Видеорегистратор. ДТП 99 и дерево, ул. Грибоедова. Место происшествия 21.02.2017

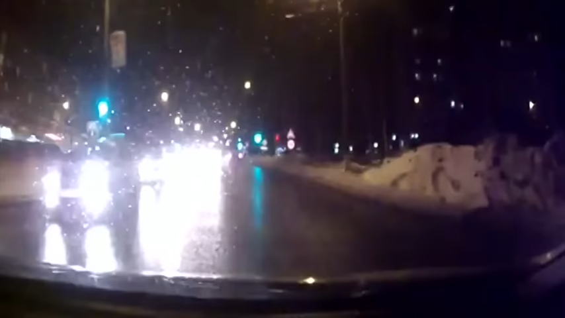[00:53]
В Кирове лихач на темной легковушке едва не спровоцировал лобовое столкновение. Нарушитель не на шутку испугал водителя и пассажирку машины с камерой. Ведь они могли серьезно пострадать.
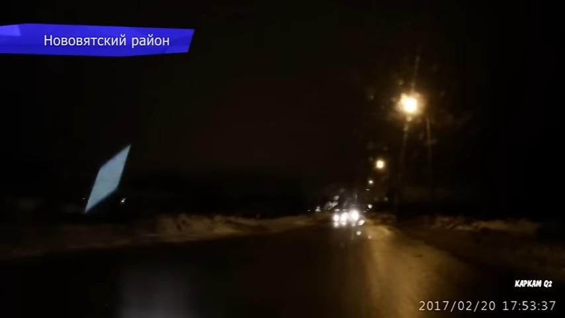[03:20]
Но благодаря реакции автора видео обошлось без пострадавших. Вилял по дороге и мешал проезду пьяный пешеход на улице Загородной.